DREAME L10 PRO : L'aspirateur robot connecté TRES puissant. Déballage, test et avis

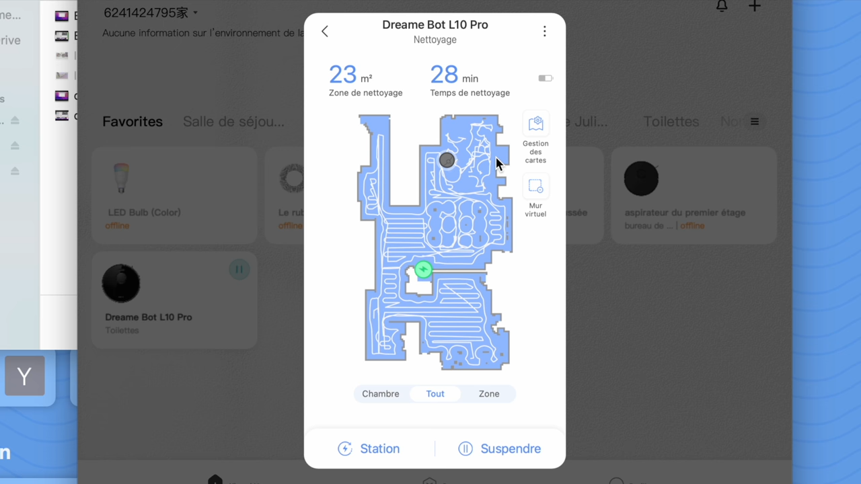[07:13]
Donc on voit ici le robot qui bouge en même temps qu'il avance, et on voit surtout où il a été nettoyé. Alors généralement, il est assez efficace, il ne passe pas plusieurs fois au même endroit, il n'y a qu'un petit moment où il a ça un petit peu cafouillé, c'est ce que je vous disais, c'est à propos du tapis, je vais zoomer, voilà, juste ici.
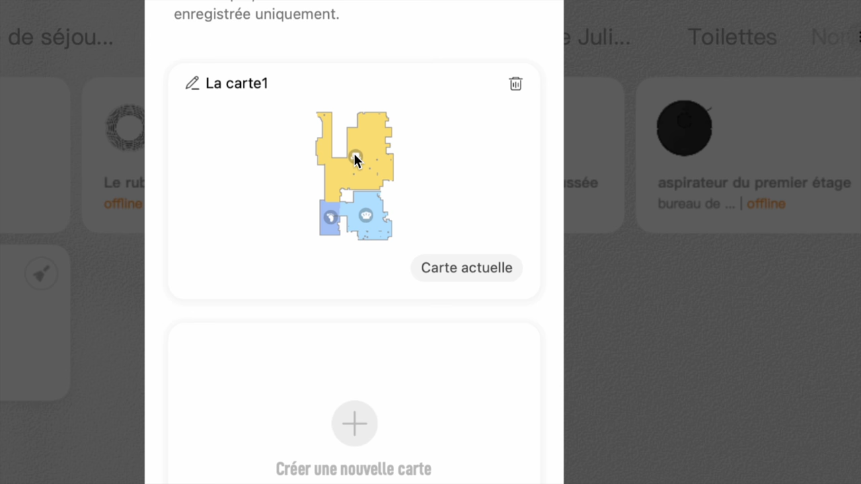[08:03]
on peut en ajouter une, et puis, alors, tout ce qui est lié à la modification, ça peut avoir plusieurs intérêts,
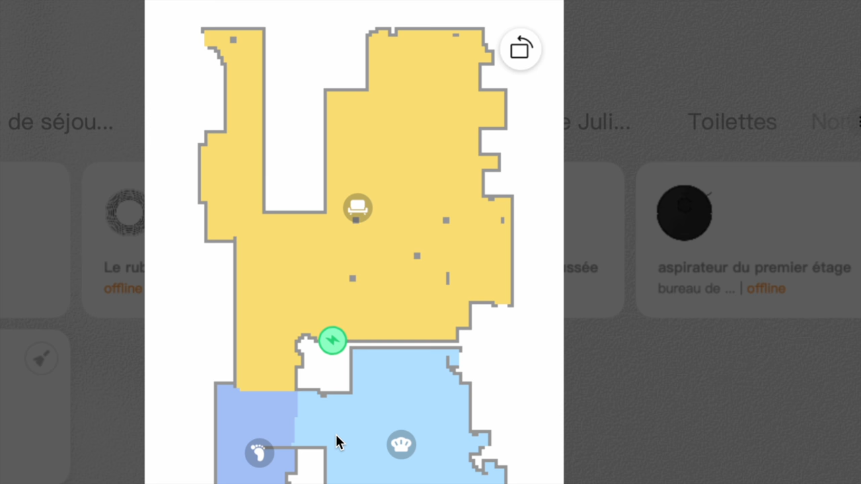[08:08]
donc ici, on va pouvoir renommer nos pièces, donc vous voyez, il y a trois pièces distinctes,
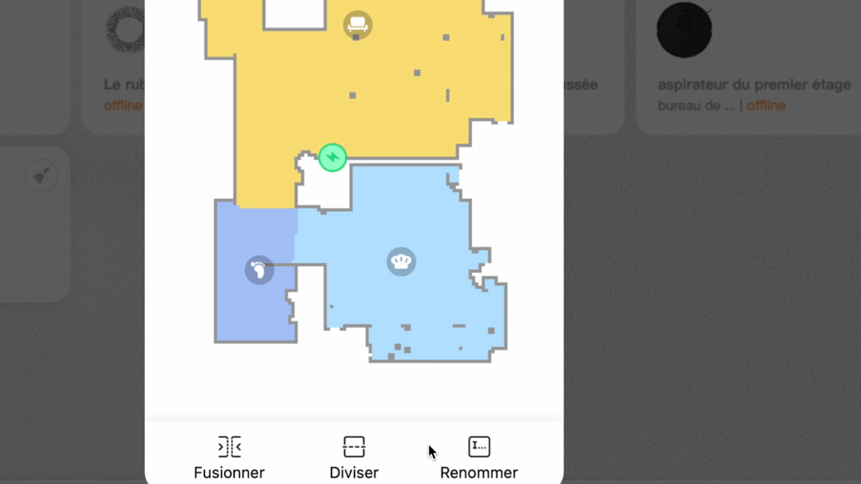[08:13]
on va pouvoir également les modifier, les diviser, les fusionner, par exemple, si la cartographie n'avait pas été faite correctement. Et puis, comme toute bonne application qui se respecte, on a la possibilité d'avoir certaines contraintes,